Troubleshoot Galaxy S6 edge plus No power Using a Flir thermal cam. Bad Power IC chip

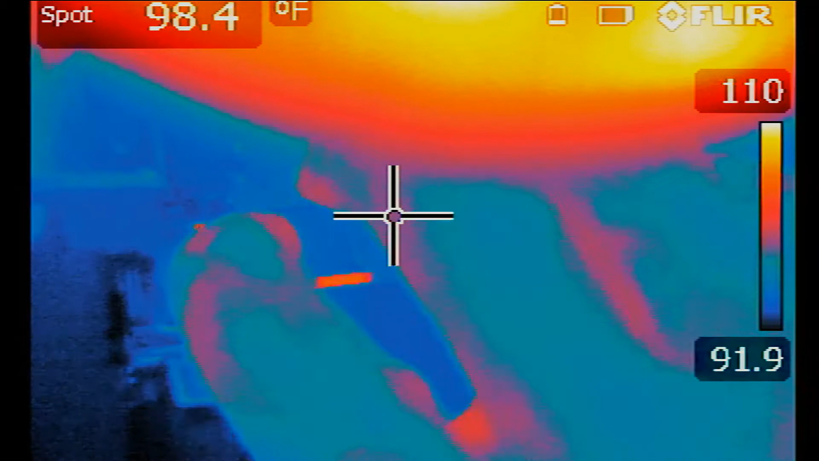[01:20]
On screen: spot 98.4°F
Alright, so the battery is plugged in now. Do we see anything unusual on the board?
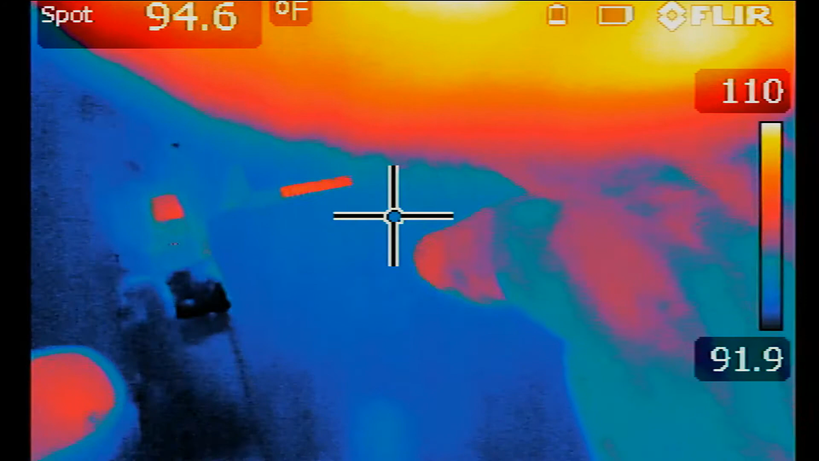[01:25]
On screen: spot 94.6°F
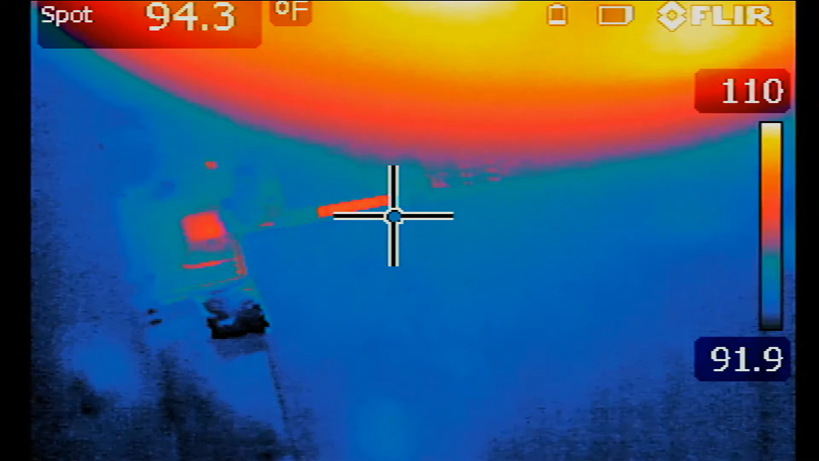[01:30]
On screen: spot 94.3°F
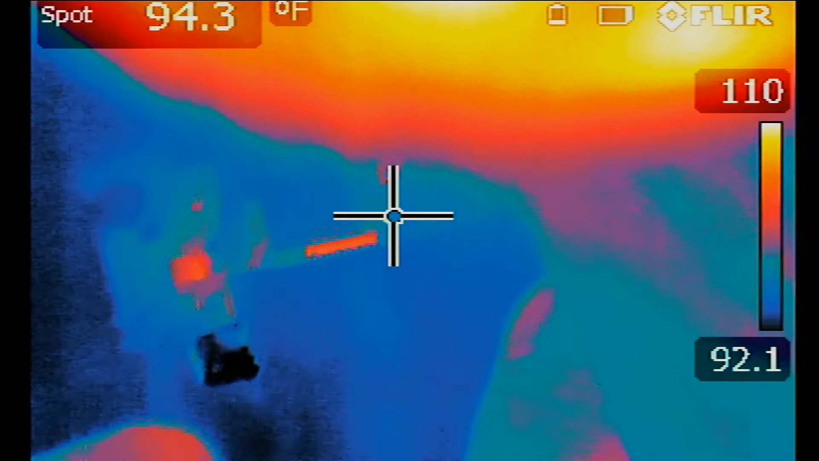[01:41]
On screen: spot 94.3°F
So the only heat area I can see on the board is this.
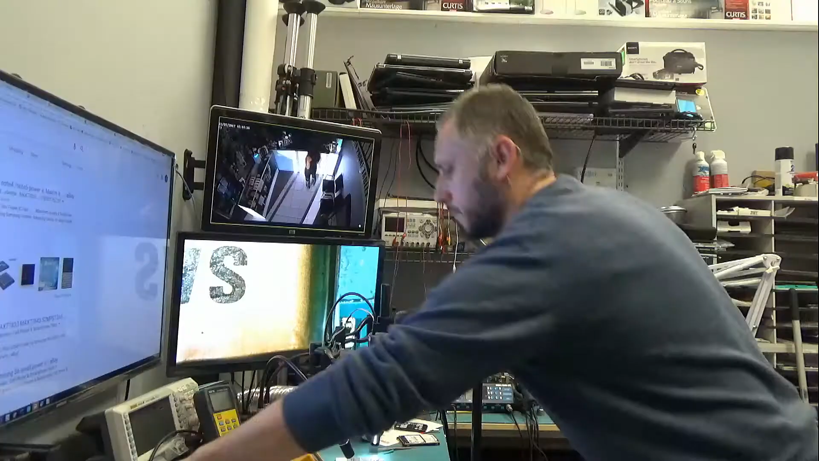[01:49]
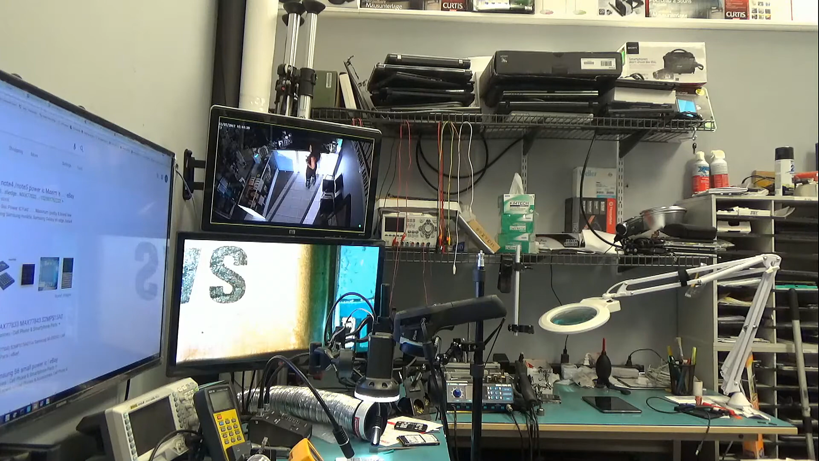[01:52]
Hello, how are you? How are you? Alright. I want to know the price. How much is it? Take care. Bye-bye.
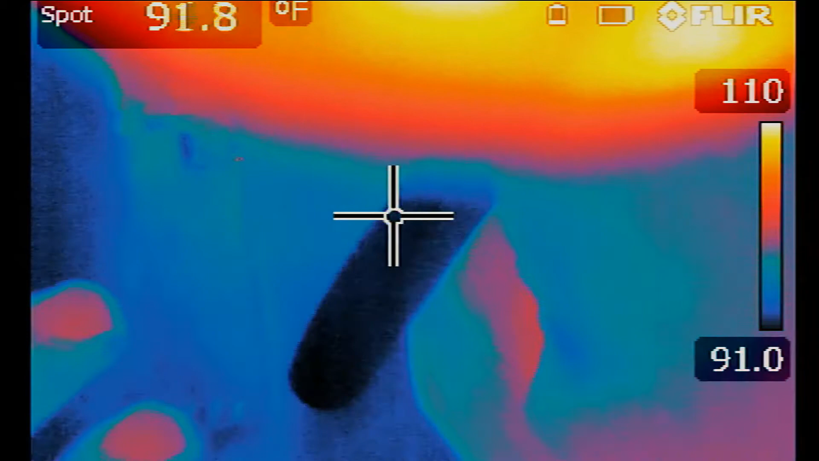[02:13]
On screen: spot 91.8°F
The battery is plugged in. The first, the only heat area I can see on the board is this IC here.
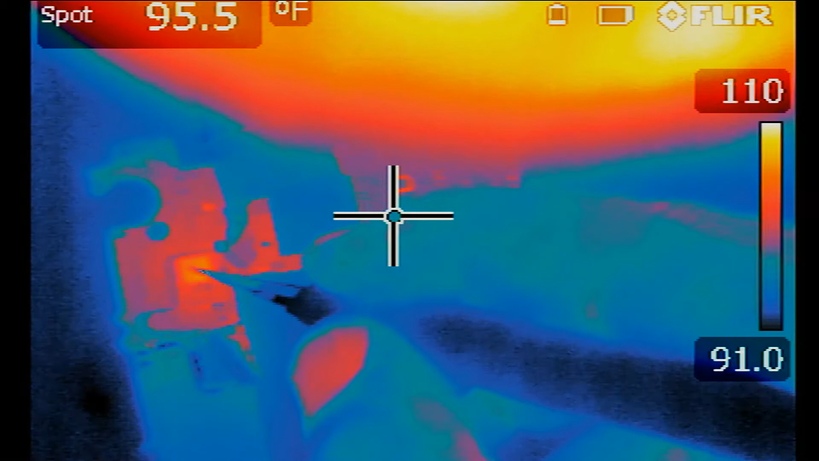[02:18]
On screen: spot 95.5°F
Now this power IC chip, I do not know if it's supposed to be on, if it's supposed to heat up when the battery is plugged in. Right now the phone is not even on so it's heating up without the phone being on and the phone is not being charged. The only way I will know if this is normal is to compare it with a good board. So we'll be switching over to the good board to see if this chip heats up when the battery is plugged in.
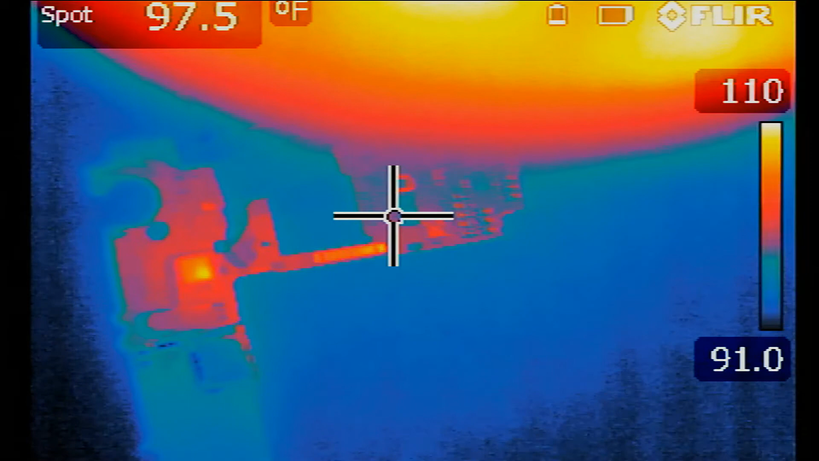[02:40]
On screen: spot 97.5°F
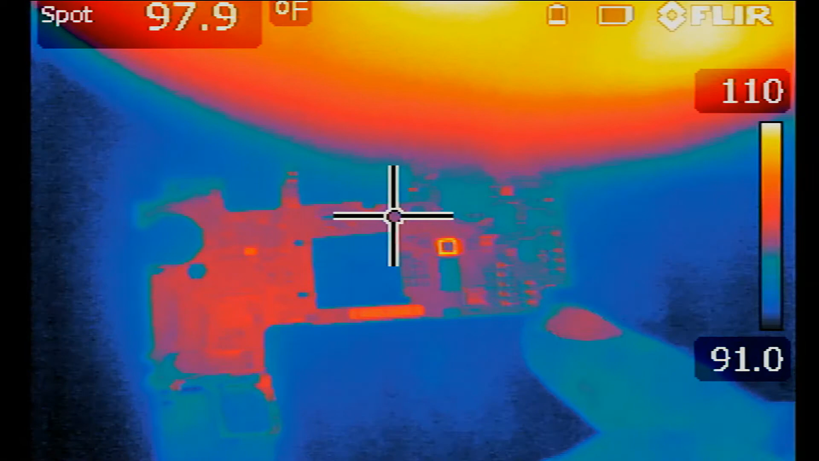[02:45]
On screen: spot 97.9°F
Let's quickly take a look at how this chip looks like before I proceed to testing the other board.
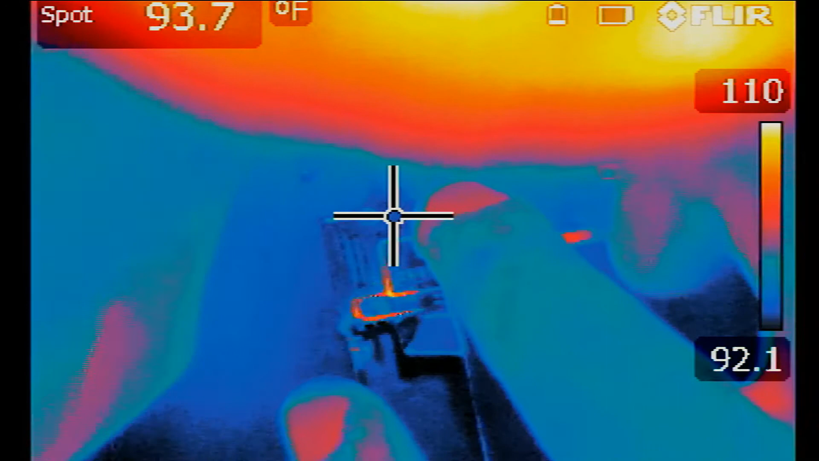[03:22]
On screen: spot 93.7°F
Do we see any hot areas on the board? Is this chip heating up like the other board? I do not think so.
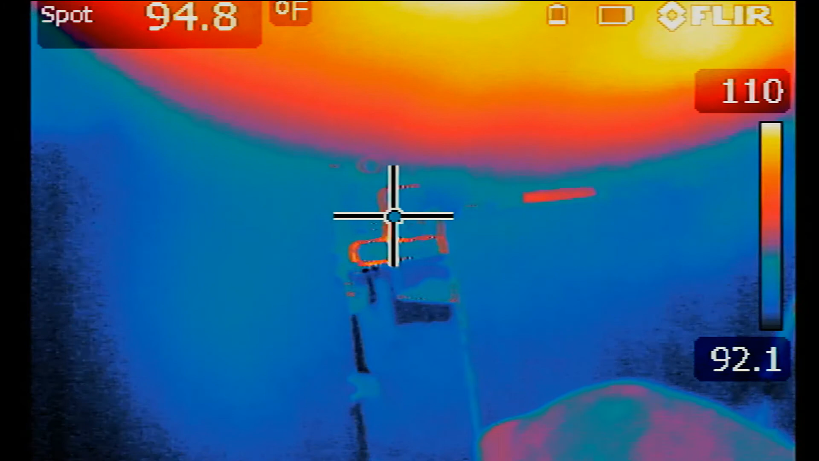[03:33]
On screen: spot 94.8°F
So there is no heat anywhere on the board. The chip is right here.
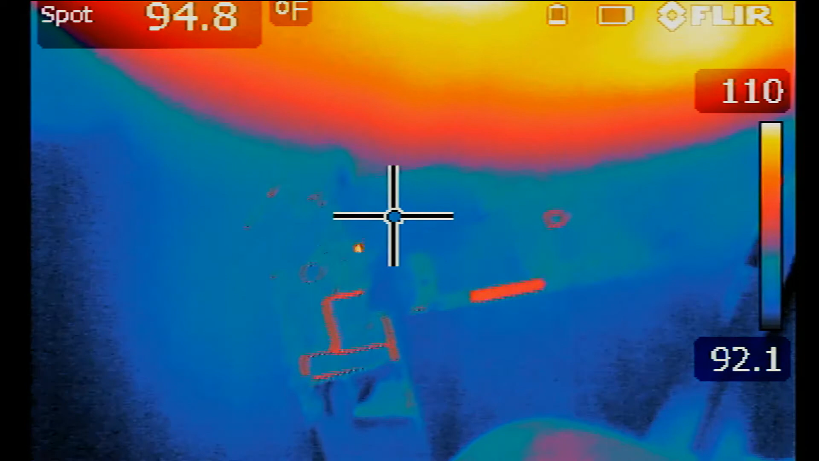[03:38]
On screen: spot 94.8°F
No heat at all. The other one, the whole chip was heating up.
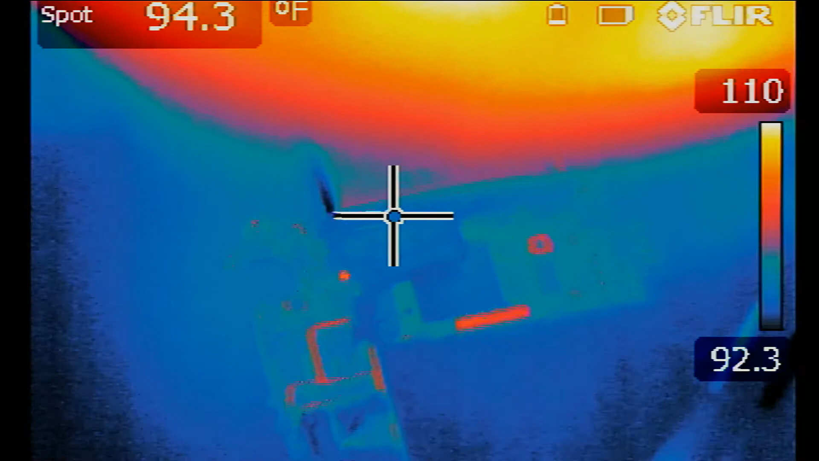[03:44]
On screen: spot 94.3°F
Right now I can immediately tell that the problem is the power IC chip.